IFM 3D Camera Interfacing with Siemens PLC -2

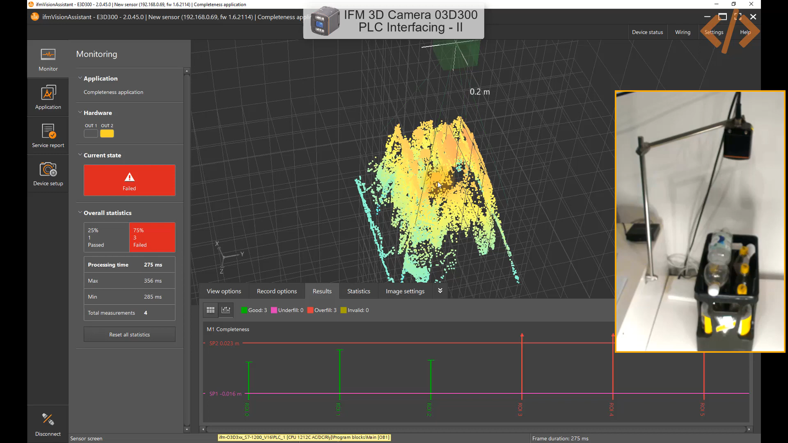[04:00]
you can't see it here let me see if there are a better way to view that yeah you can see that 2d format so these region of interest are overfilled okay so if I change the bottle